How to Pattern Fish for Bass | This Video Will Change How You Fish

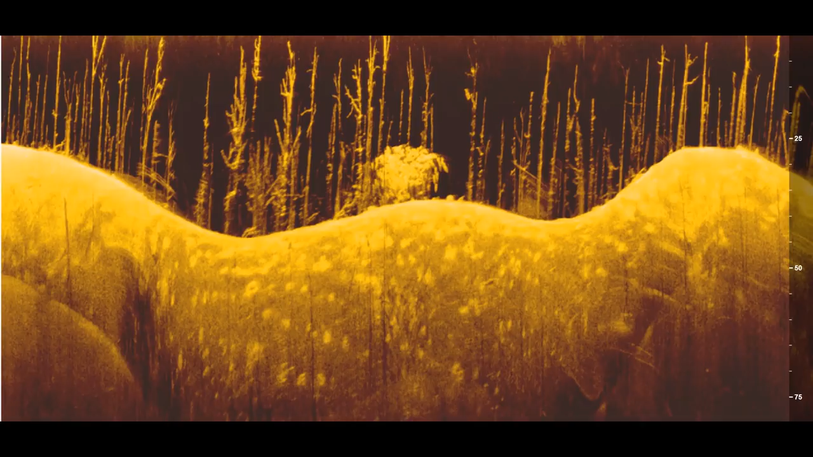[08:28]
here's an image of the spot using the down scan on my hummingbird onyx unit and you can see there's a big school of fish and bait they're sitting in about 20 to 25 feet of water in
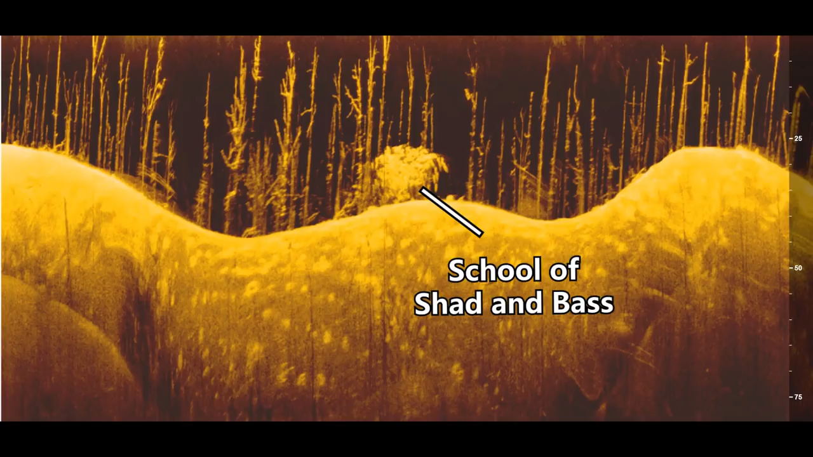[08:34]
these trees and
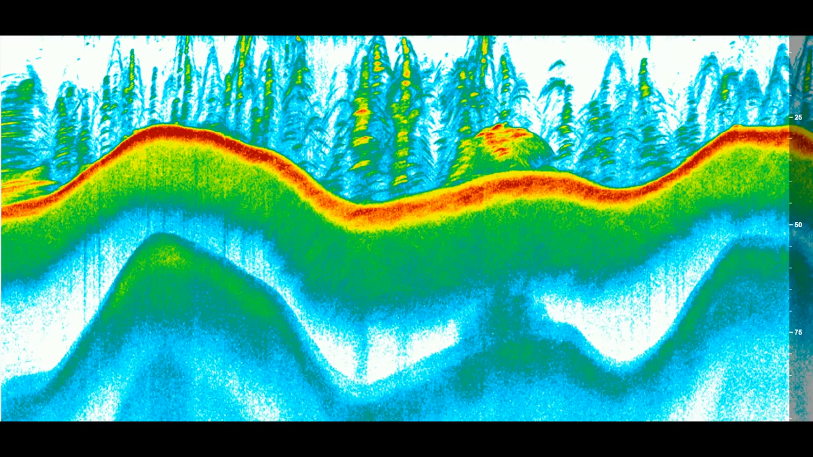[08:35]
here's another image of the spot just using the 2d sonar and again here is that group of fish and bait and you can tell that it's fish rather than trees because you can see those hard red
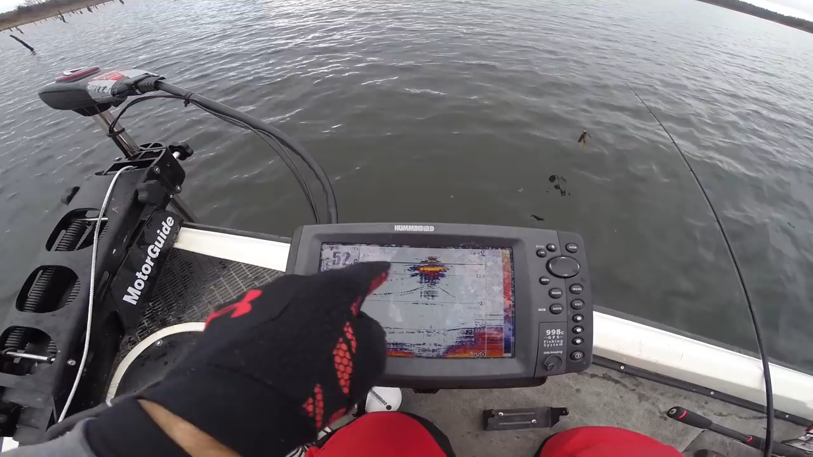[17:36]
lines are fish and every spot that has some fish and some bait out off the drop off the end of the point seems to have fish up on